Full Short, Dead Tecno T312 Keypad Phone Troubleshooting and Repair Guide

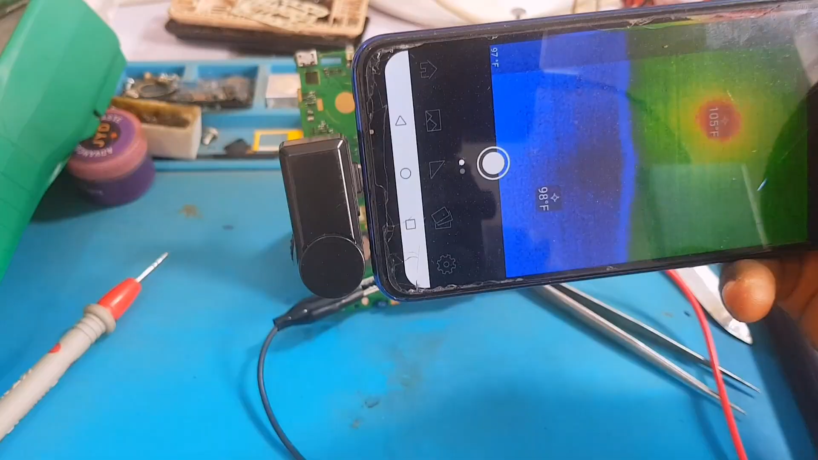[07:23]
On screen: spot 98°F, max 105°F
head of a thermal camera okay using the help of thermal camera and as you can see still injecting that voltage on that pcb and we can see the red spot